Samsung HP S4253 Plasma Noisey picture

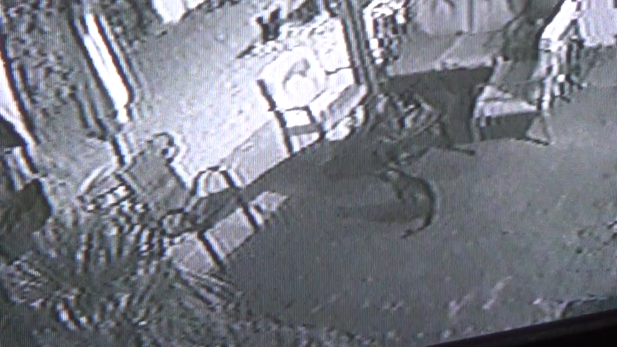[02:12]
Actually this picture doesn't look too bad. I'm just looking at my security cameras on this thing.
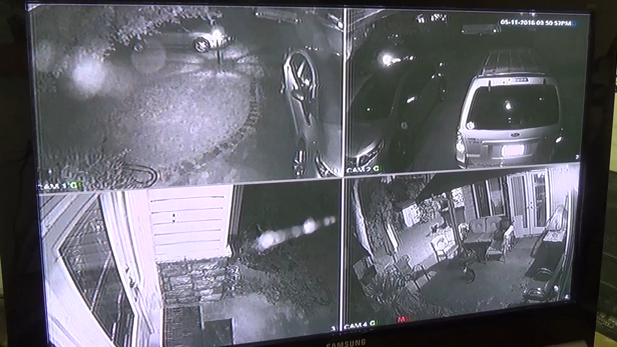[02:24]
And for an analog signal it doesn't look to be too bad.